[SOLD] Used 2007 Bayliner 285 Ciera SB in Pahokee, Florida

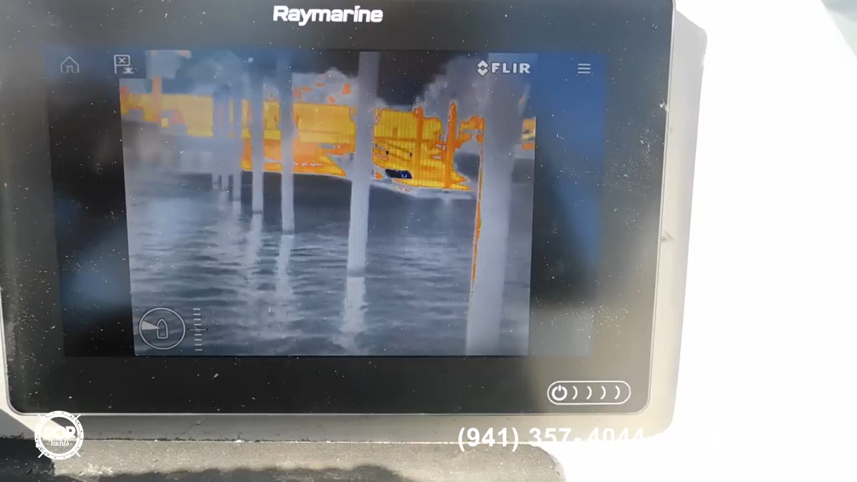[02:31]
So that's the fire ice. Mm-hmm. And is it picking up heat? Yep, heat signatures. Yep. And what's nice with this is it's not like radar.
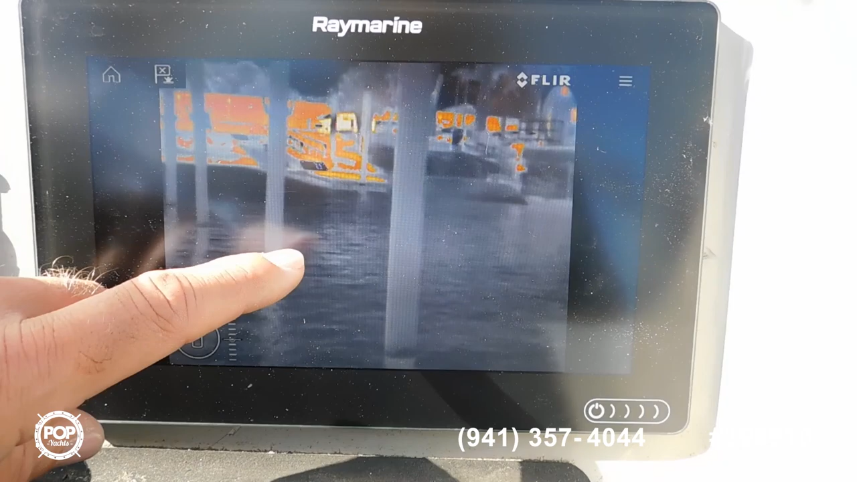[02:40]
This will pick up your picture exactly, and it also has what's called active tracking.
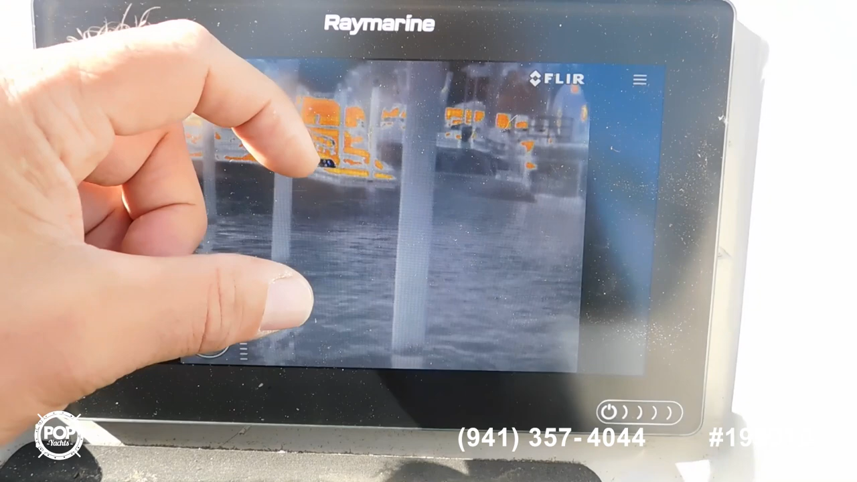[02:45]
And like I said, mm-hmm. It'll highlight buoys, unlit buoys, logs in the water. It'll protect your hull. Nice. You know, so radar doesn't pick that stuff up. Right, that's nice. Why I went with this instead.
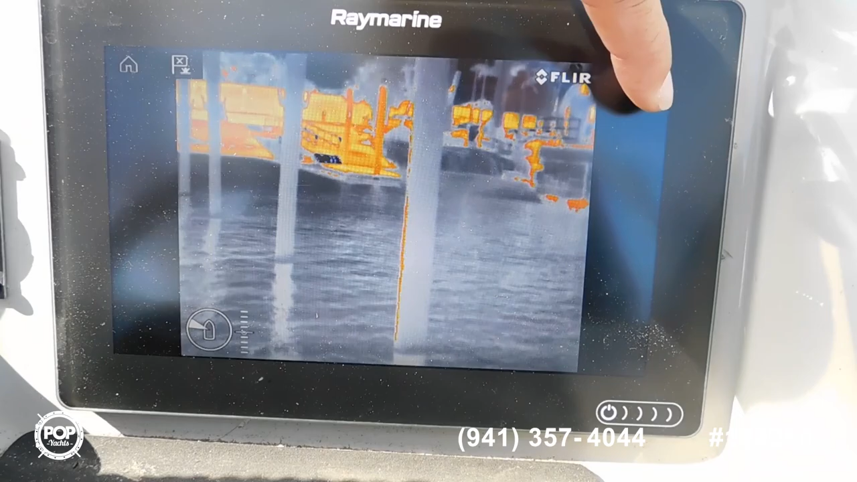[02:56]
Okay, super. And then I can show you the chart, so okay. We can get out of this.
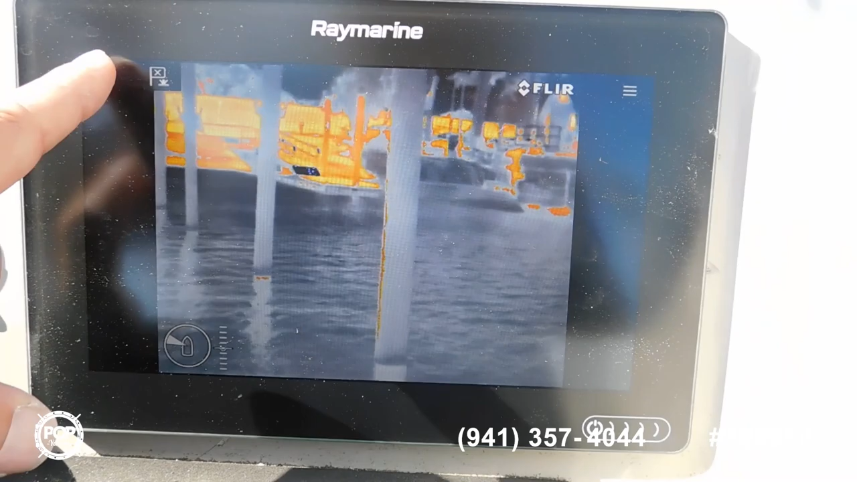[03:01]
And you actually, you can do split screen on this if you wanted okay. to. So you can do chart video.
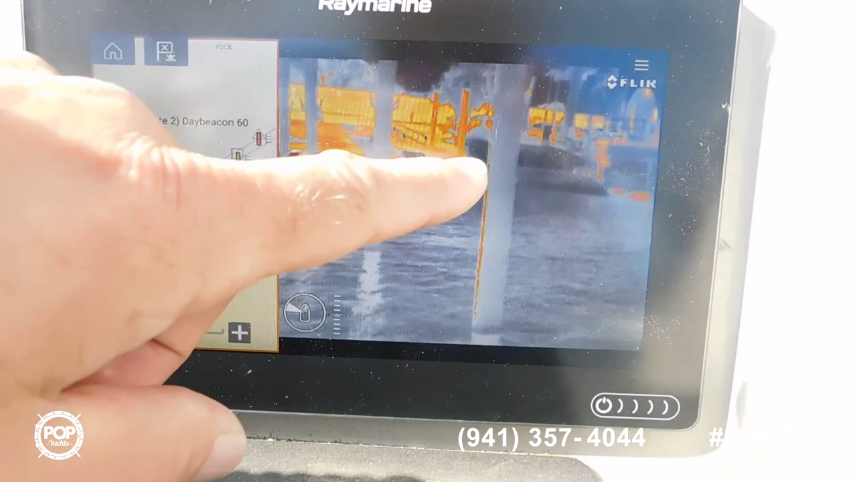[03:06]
So maybe you want to have your thermal on, and then we're not doing depth recording right now. But then you can have okay.
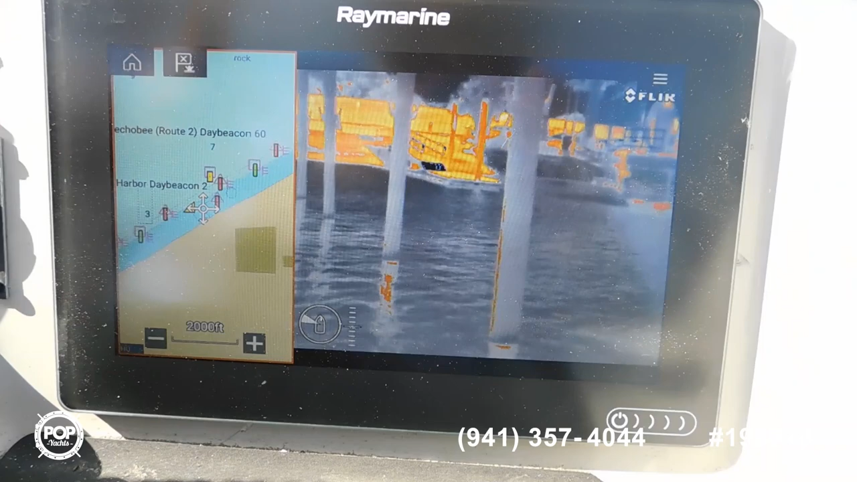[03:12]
your chart over there yep. if you want. Very and then cool. you can arrange. You can have four different things.
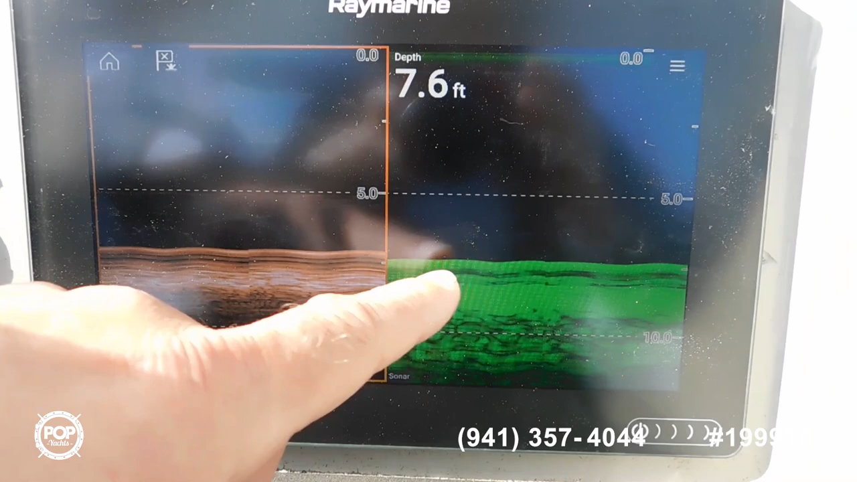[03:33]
On screen: depth 7.6 ft
So you can change different ones. This is that 3D night down vision I was talking about. Mm-hmm. So actually, instead of those old school.
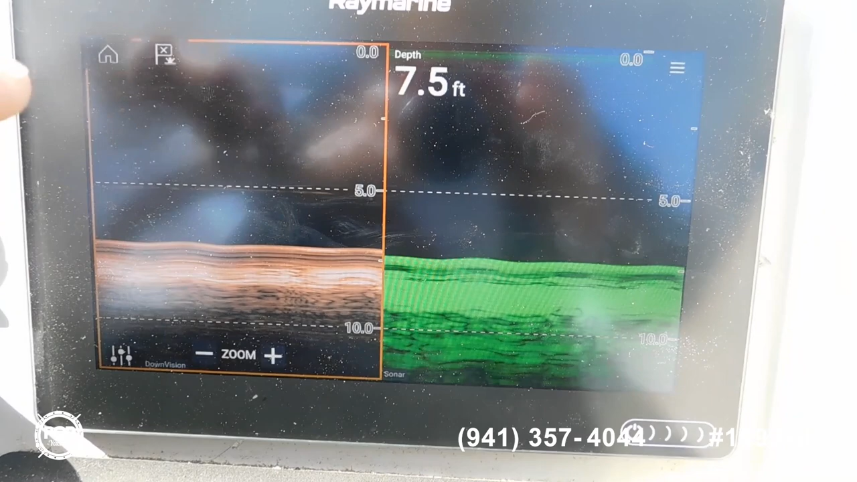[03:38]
On screen: depth 7.5 ft
Just a little grass. This actually shows you what the bottom looks like.
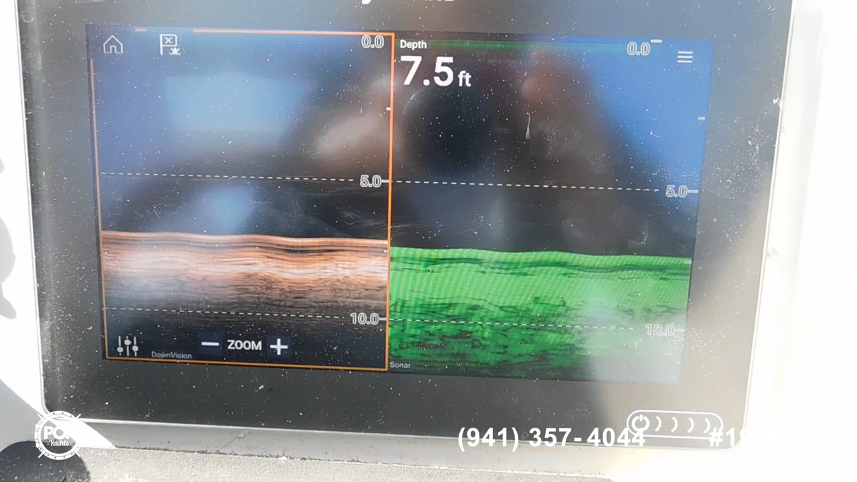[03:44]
On screen: depth 7.5 ft
So if you're searching for something in the water, cool. below you. Go back here, different things I can show you.
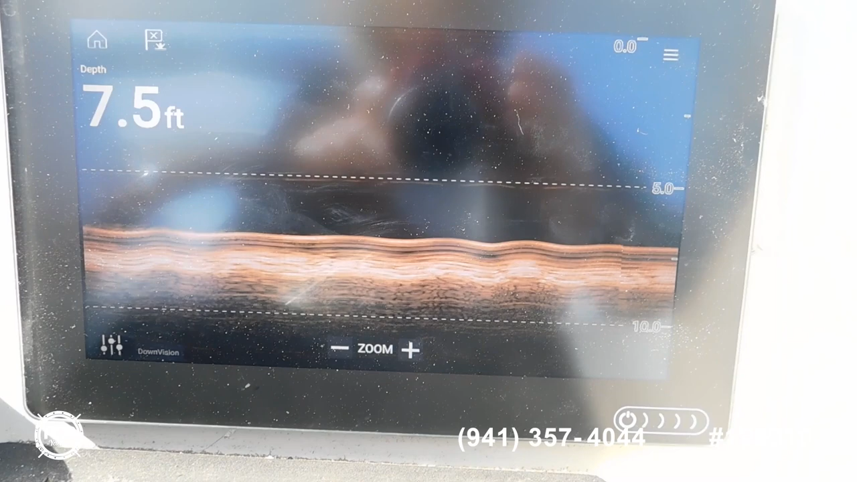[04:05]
On screen: depth 7.5 ft
Cool. So yeah, this thing, and it automatically updates Wi-Fi.
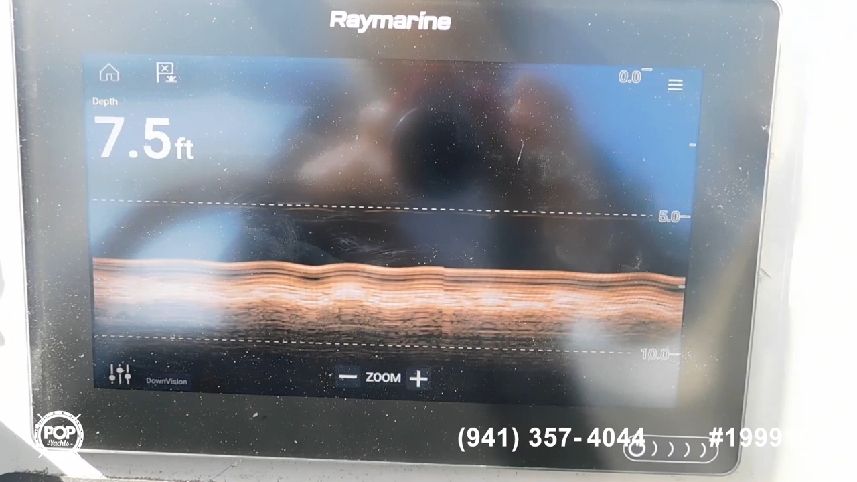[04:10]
On screen: depth 7.5 ft
You know, Wi-Fi connection. You can mm-hmm. download the latest charts, everything else. Perfect.